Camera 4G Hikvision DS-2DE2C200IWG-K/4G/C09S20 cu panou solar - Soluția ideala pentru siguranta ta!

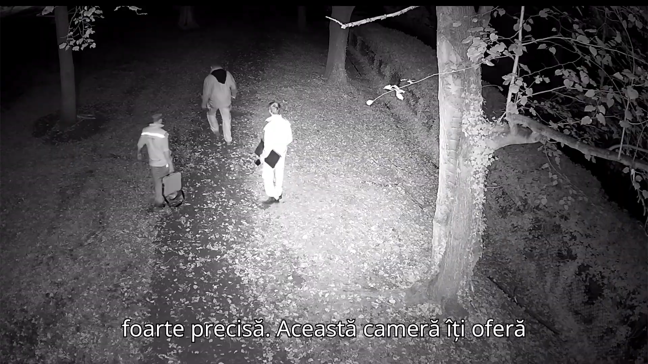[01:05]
Această cameră îți oferă imagini clare Full HD, atât ziua cât și noaptea.
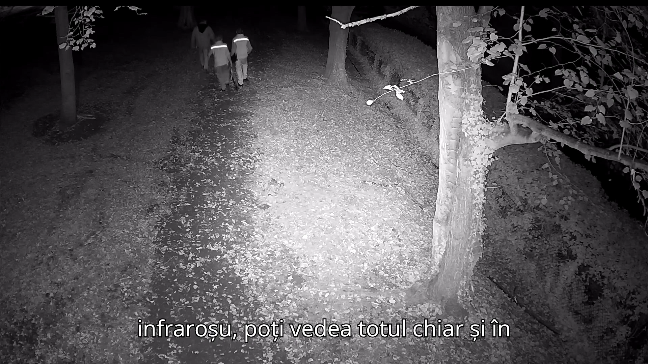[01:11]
Grația iluminării infraroșu, poți vedea totul chiar și în întuneric.